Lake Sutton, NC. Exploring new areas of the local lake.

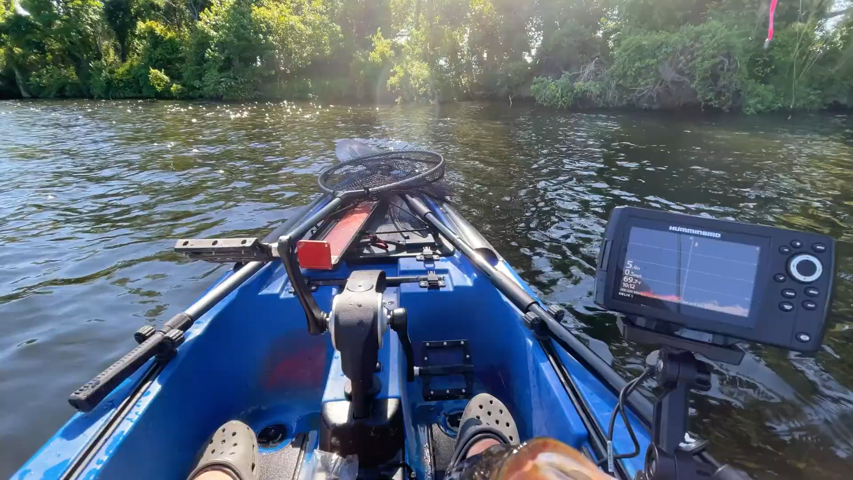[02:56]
All right, another one. I'm not gonna bother measuring this one. I wish we could have measured the one that just jumped off.